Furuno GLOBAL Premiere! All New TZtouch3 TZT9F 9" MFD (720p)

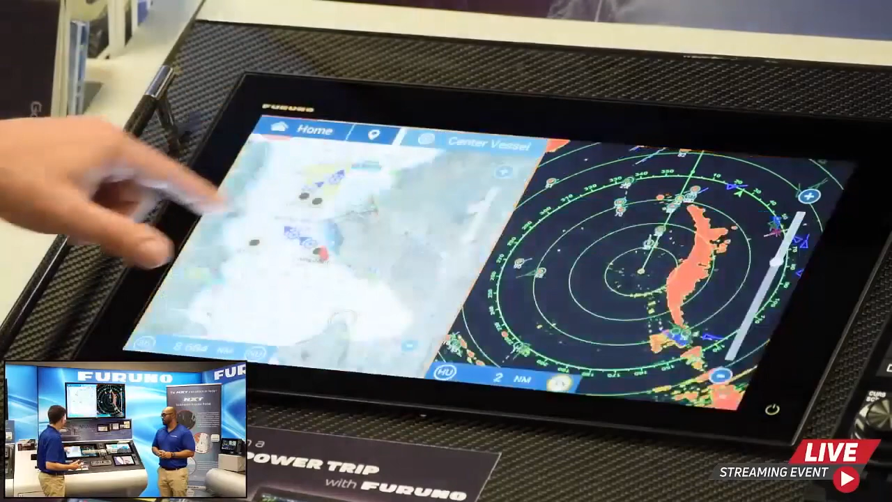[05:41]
Now this is also going to give me different choices depending on what mode I am from fish finder, chart plotter, and radar. What also goes along with that is the ability to change font size and that's something you know we mentioned that we listen to our customers input and that was something a lot of people asked for. So we give you the ability to change the format size from smallest to largest which we also affectionately call old man mode. Which some of us already get there. Well easy there Turbo because I'm older than you are. So I have it set to large right now to the old man mode and we can
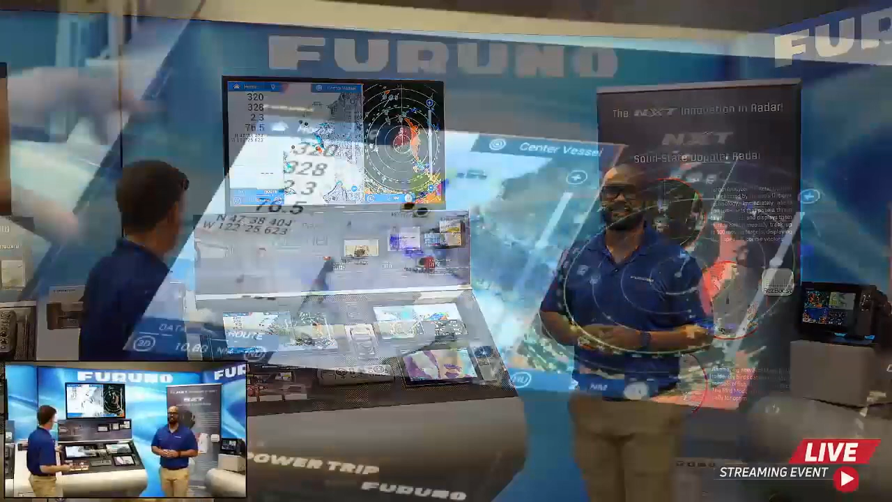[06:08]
see we've got these nice large presentation numbers here on the data box menu which is
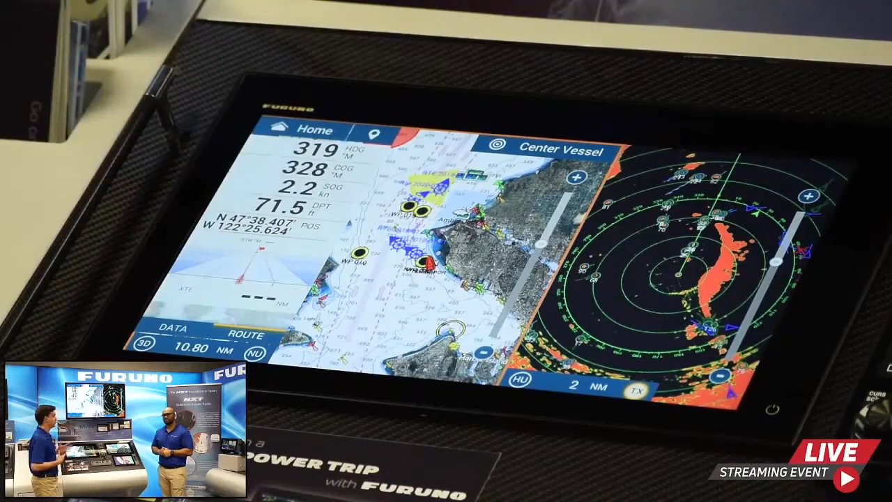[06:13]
perfect so if you're just want a nice big presentation or if you're out on the back deck and the display is in the pile house you can still see what's going on. Well a better solution for that if you're in the back
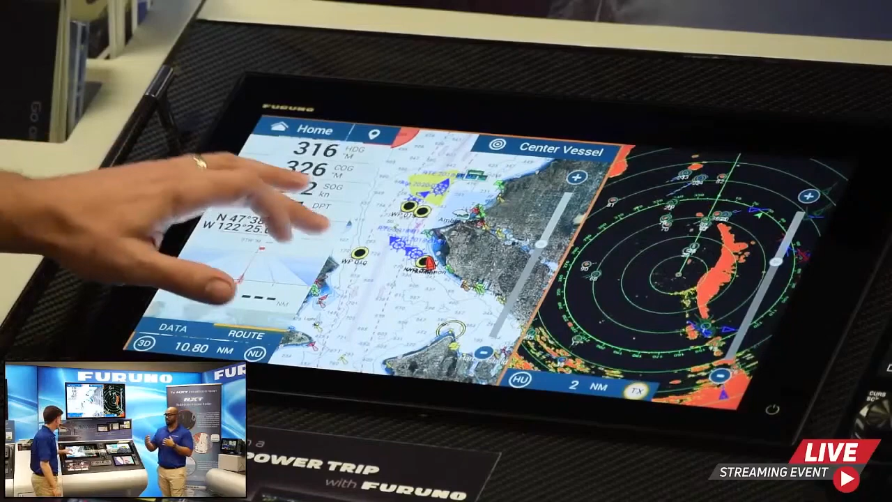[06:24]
deck and you're trying to look at it is to purchase the TCT9 app and put it in the back deck.
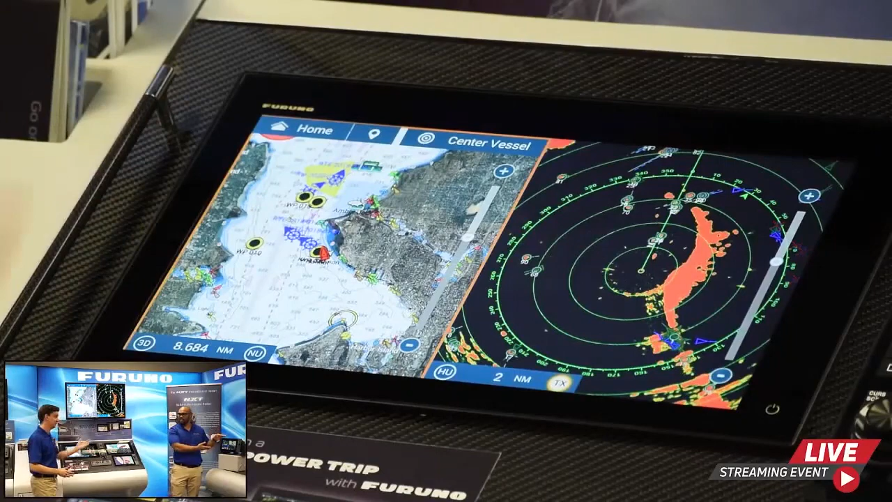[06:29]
You have a good plan you can you put it in the network. Now what we're going to do is I'm going to show you a little bit about building a page because that's a big part of customizing your experience and the user interface.
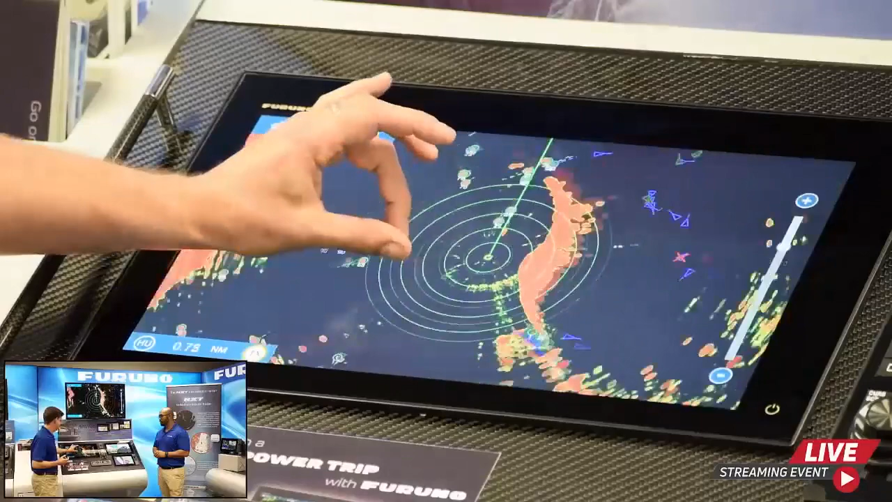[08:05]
and move things around and look at whatever I need to do and then when I'm done I can two finger touch and I can put it back in the corner.
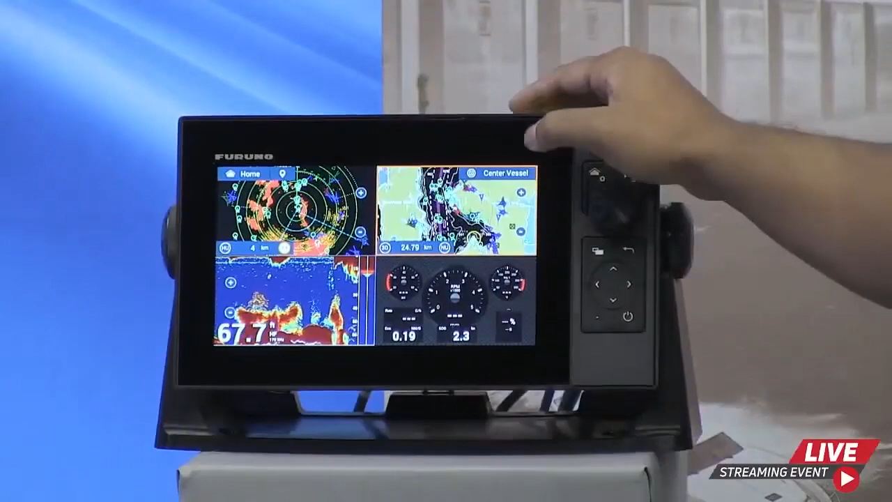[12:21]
or you can easily tap on to your range scale to zoom in and zoom out.
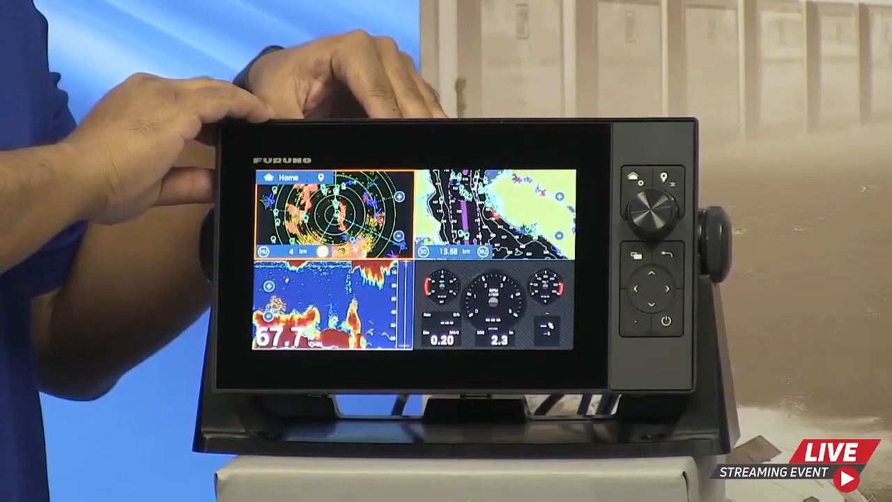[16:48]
You also have the ability to do the standard 50 and 200 kilohertz up to a one kilowatt transducer.
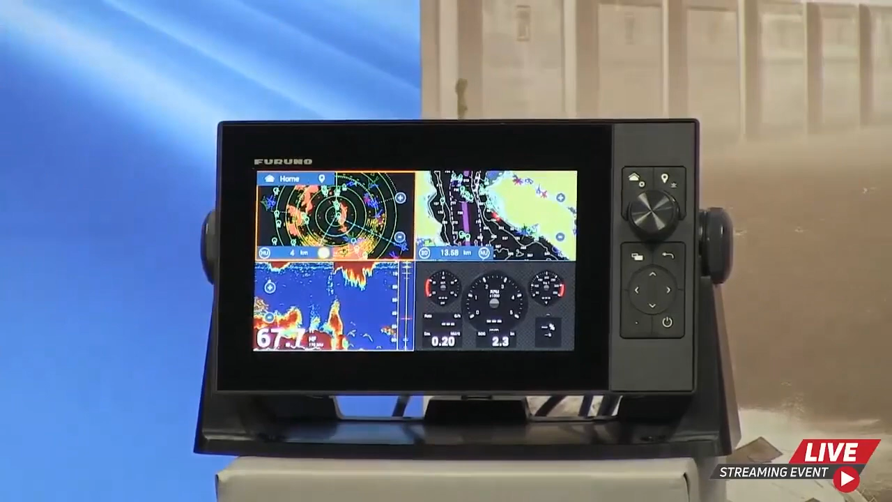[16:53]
So right there, if you have an existing Furuno transducer, it's just easy as play and play, you know.
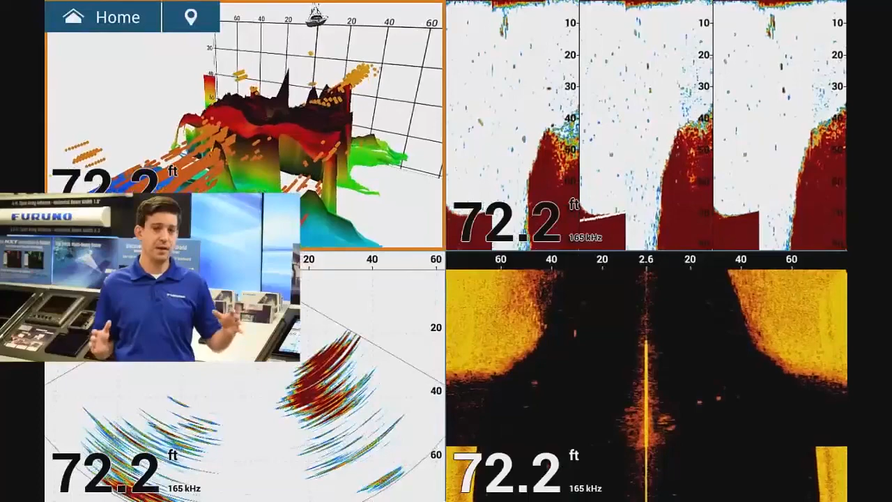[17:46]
On screen: depth 72.2 ft
And then it's operating at 165 kilohertz. So it's going to give us good 3D fish imaging in,
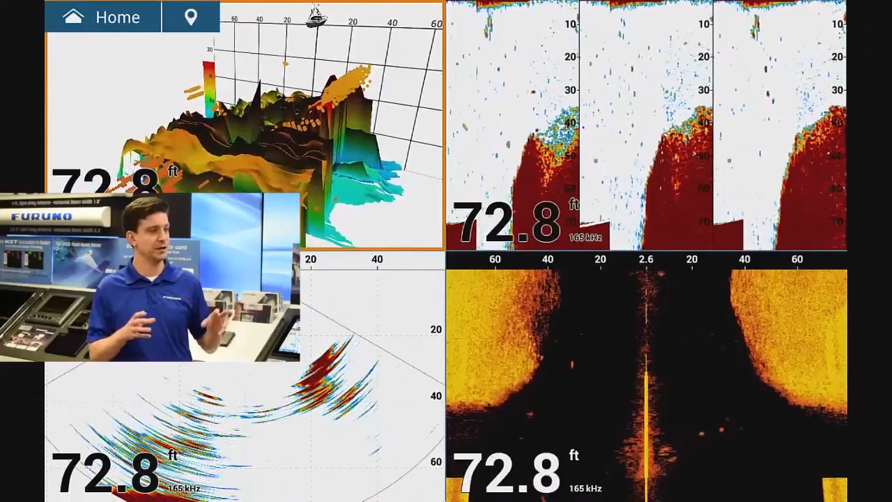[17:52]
On screen: depth 72.8 ft
you know, real shallow water, like 10, 15 feet, but also have the power to get down fairly deep,
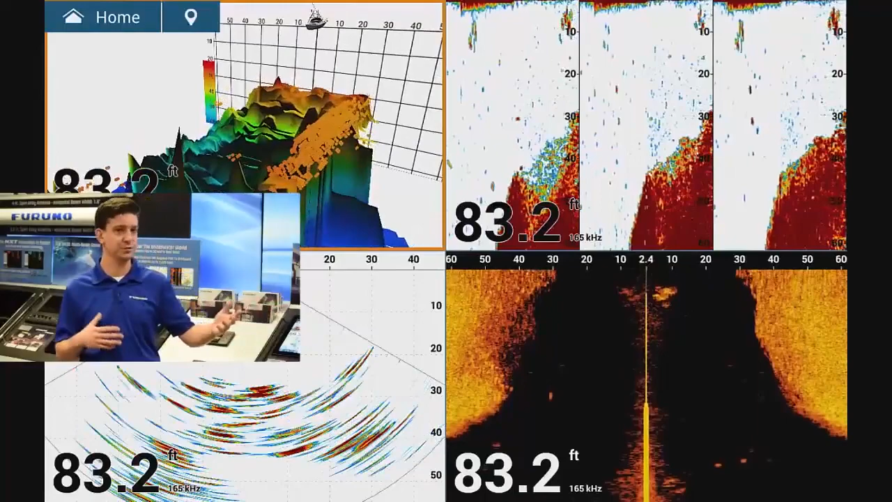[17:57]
On screen: depth 83.2 ft
up over a thousand feet of water.
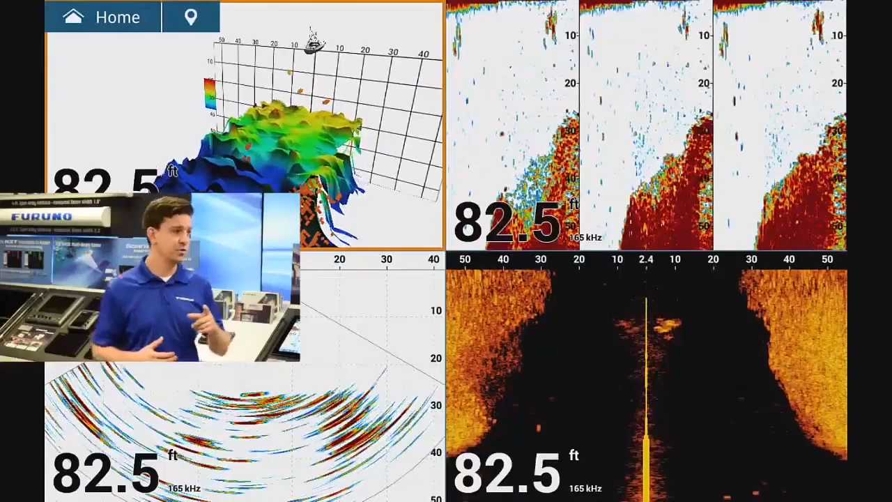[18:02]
On screen: depth 82.5 ft
I'm going to give you a quick view of what we can get with the DFF3D.
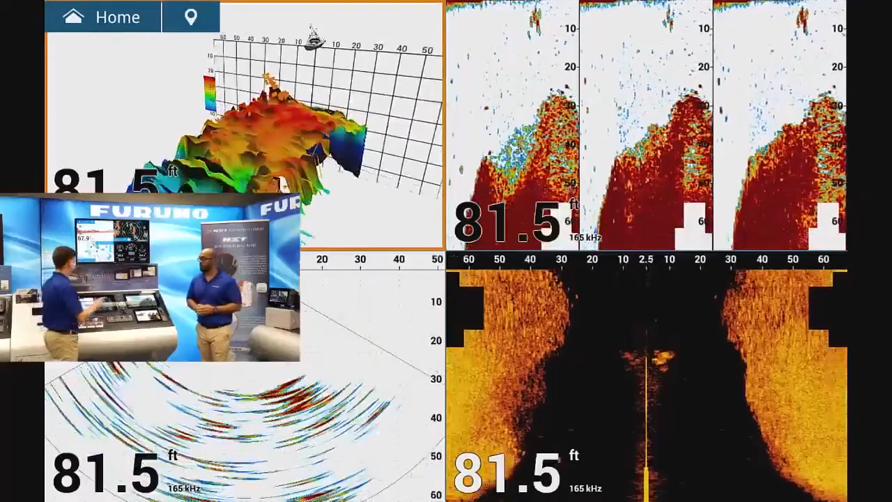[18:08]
On screen: depth 81.5 ft
So we're going to bring that up on the screen here.
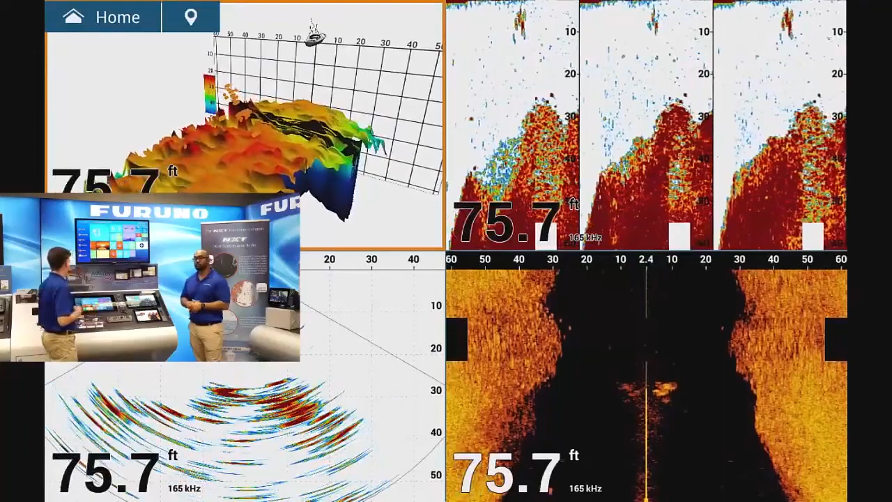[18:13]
On screen: depth 75.7 ft
Now, we've got four different views that we can have. The first one in the upper left here is the 3D history mode.
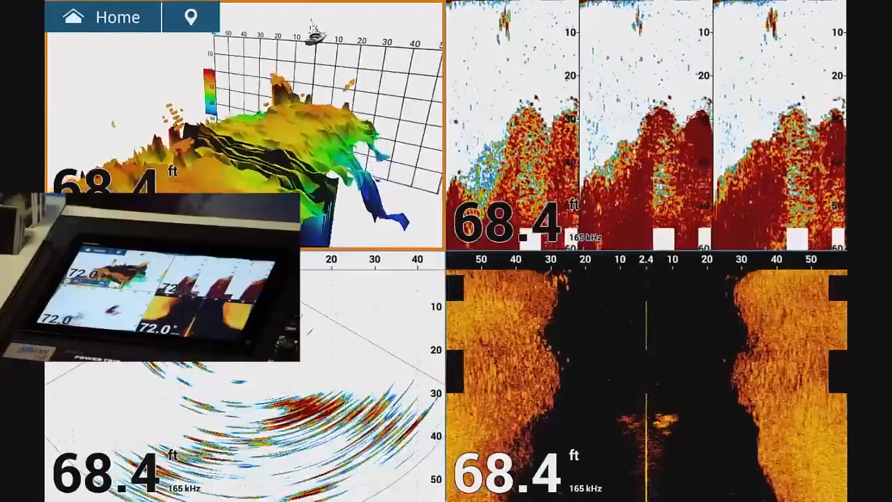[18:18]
On screen: depth 68.4 ft
So the 3D history mode is basically a 3D representation of the ground that we've already covered over the top of.
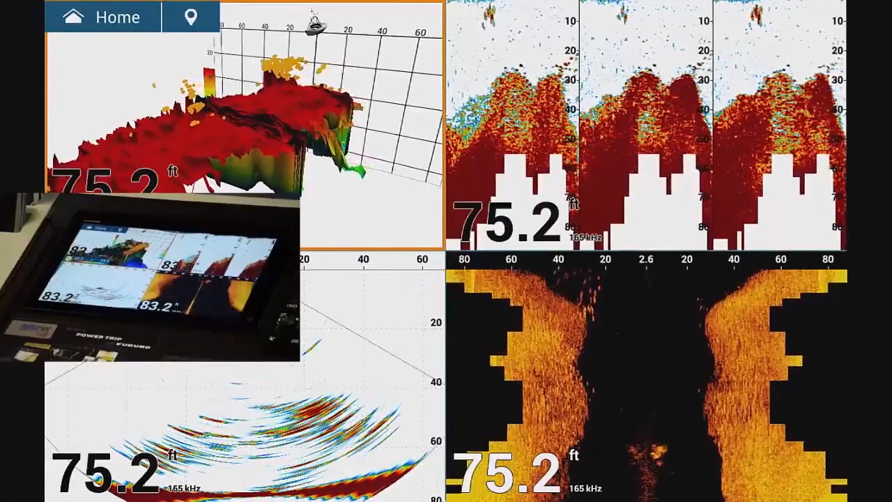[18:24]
On screen: depth 75.2 ft
In the upper right, we have the triple beam,
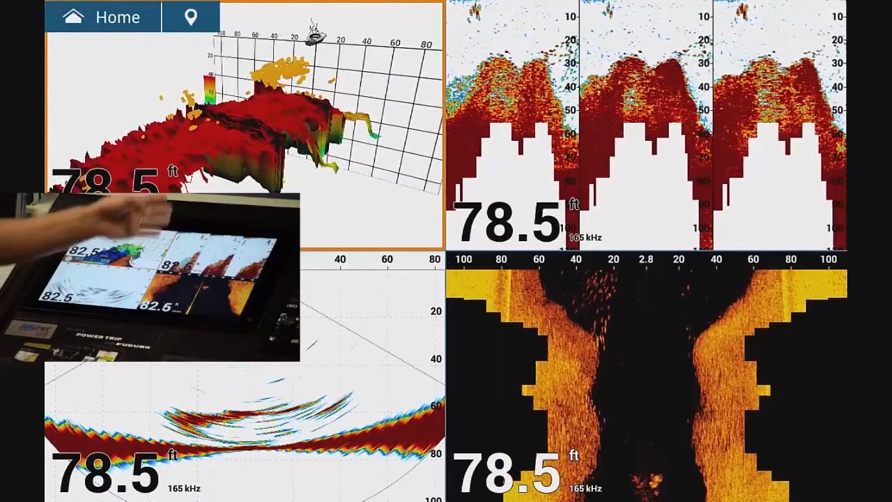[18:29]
On screen: depth 78.5 ft
which is essentially the left, center, and right beams to kind of give you some spatial awareness as to where things are in the water column.